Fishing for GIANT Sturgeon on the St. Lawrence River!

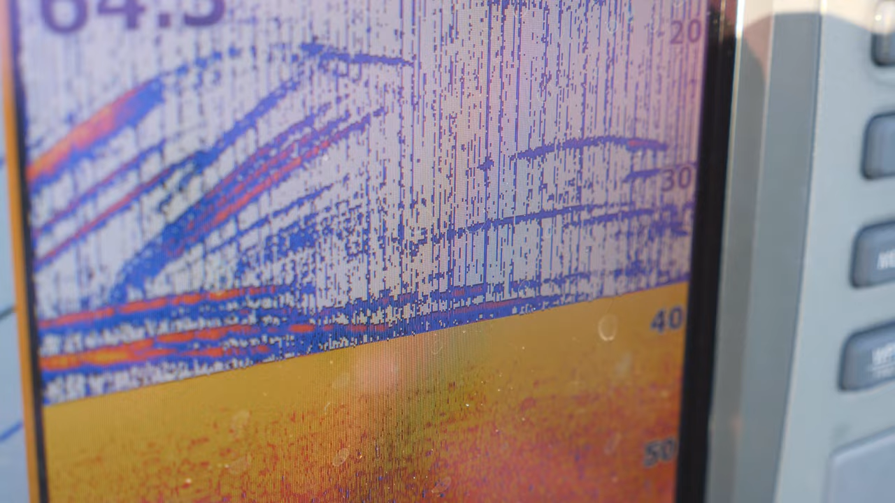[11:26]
Yeah, so there's a few sturgeon down there.
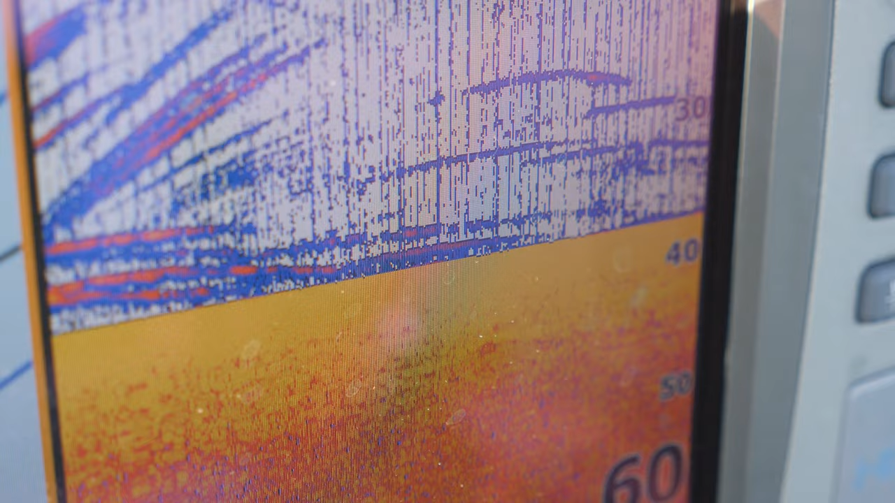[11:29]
10 feet. Oh, there he is. Oh, this is a nice one. Uh-huh.